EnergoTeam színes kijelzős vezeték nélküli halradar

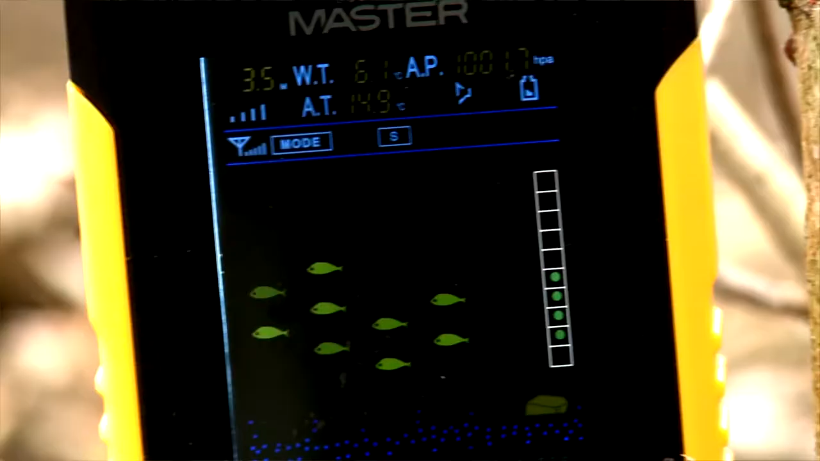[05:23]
A halak most már egy szinten vannak.
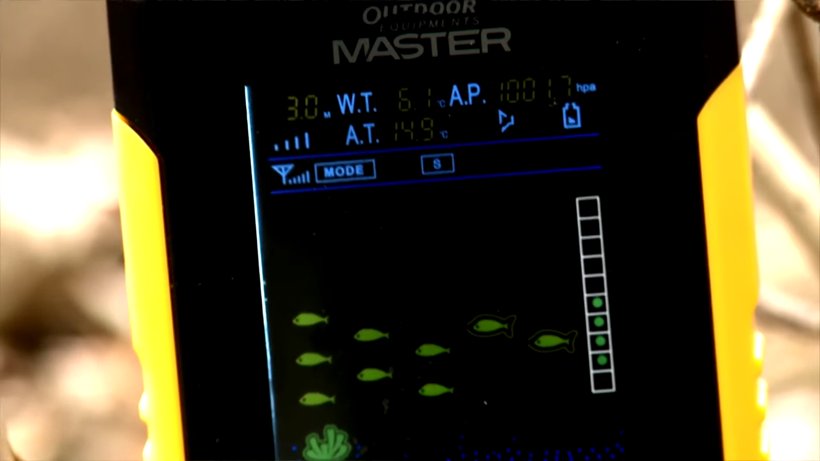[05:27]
On screen: depth 3.0 m
Tehát nincs annyira szétszórva. Növényzetet még mindig látok.
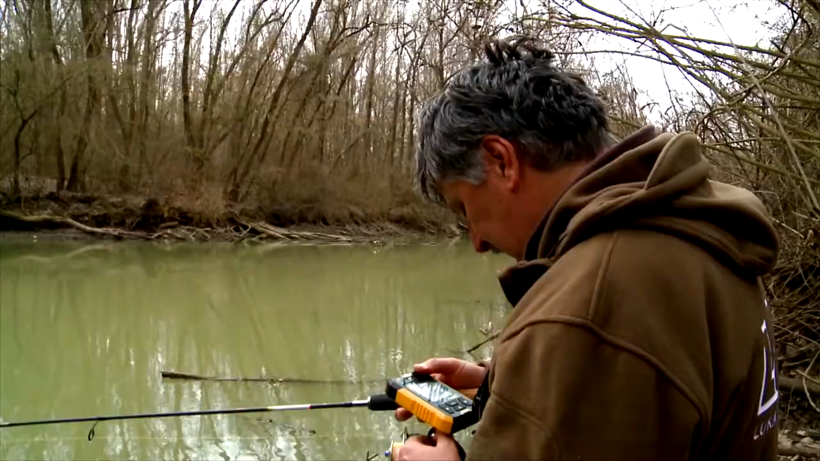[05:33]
Most megjelent egy kőjel egyébként nekem. Hopp, 2,10.
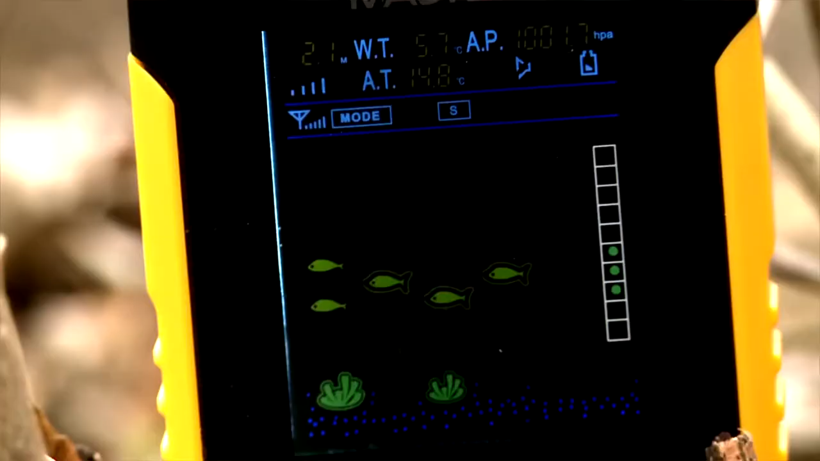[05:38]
Tehát itt, ott, ahol van az az ágnak a vége, attól egy fél méterre bentebb ott van a törés.
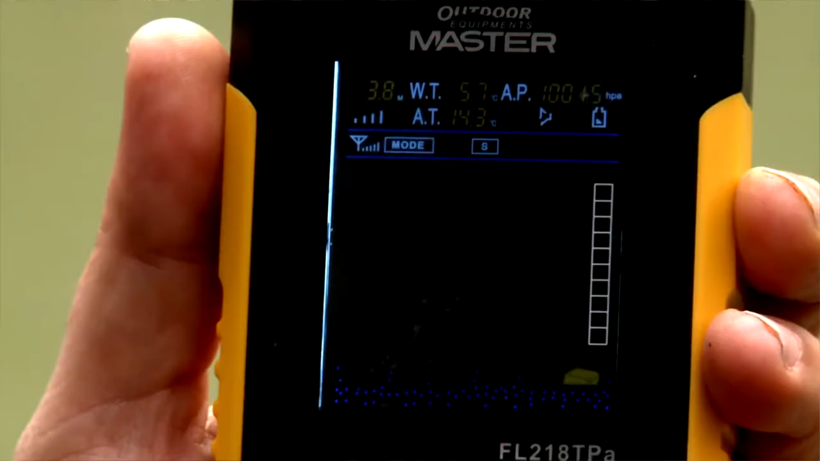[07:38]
On screen: depth 3.8 m
Három méter, 80 centi a vízménysége.
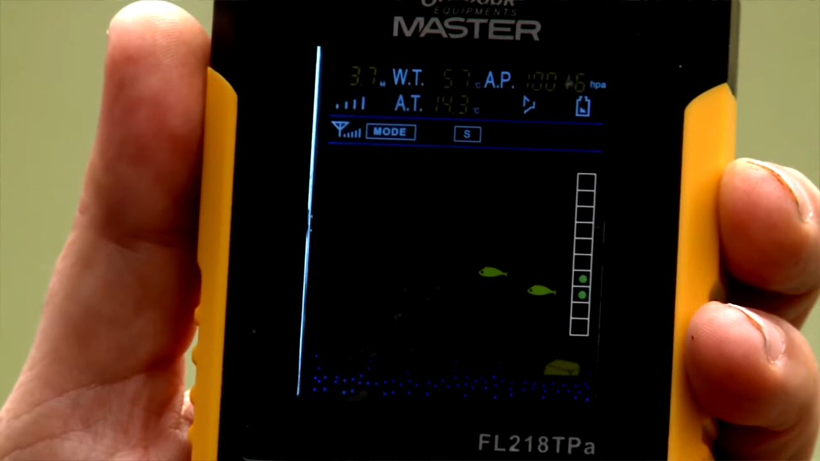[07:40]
Itt is vízközt vannak halak. Jelenleg ott szépen tekerem kifelé. Az alja viszonylag kemény. Lehet ezt szerzi ez a kője.
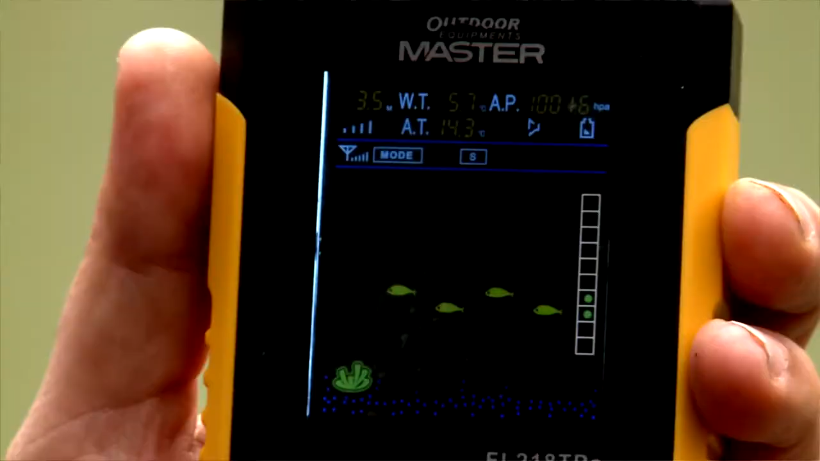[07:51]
De van fa is. Ott vigyázni kell.
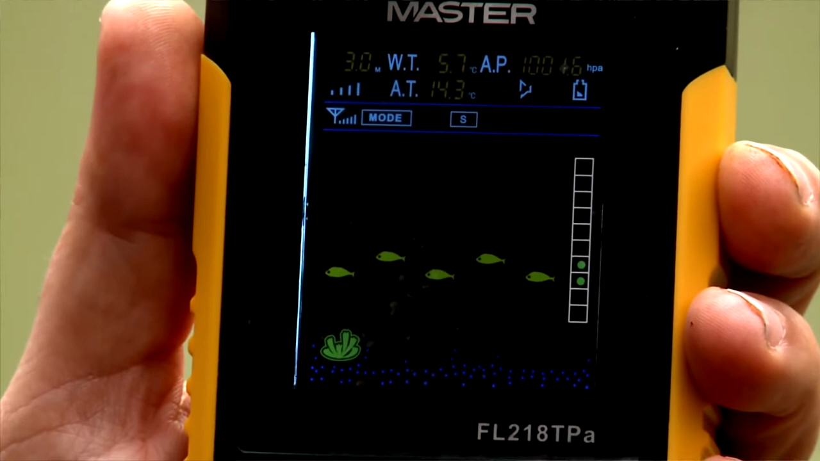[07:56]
On screen: depth 3.0 m, water 5.7°C
És itt már 2,80-as, 2,60-as. Tehát ott a törés.
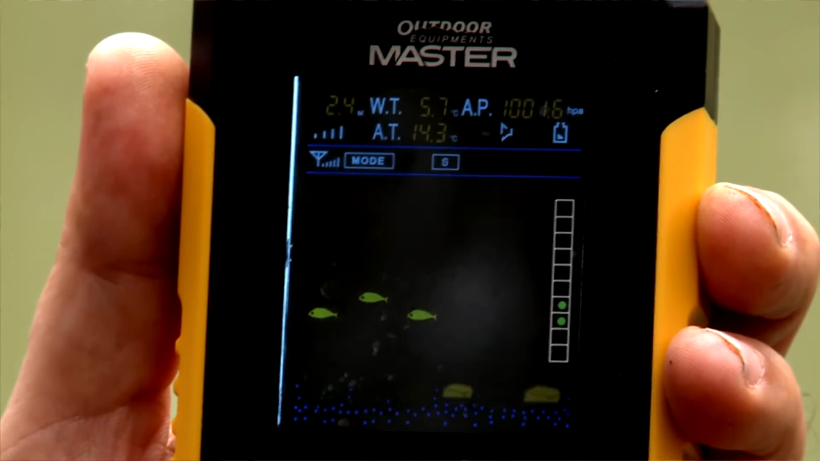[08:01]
On screen: water 5.7°C
És az mögött meg egy méterrel mélyebb a víz. Tehát ha mondjuk egy féderes, keszeges pecát képzelünk kell, akkor öre kell horgásznunk.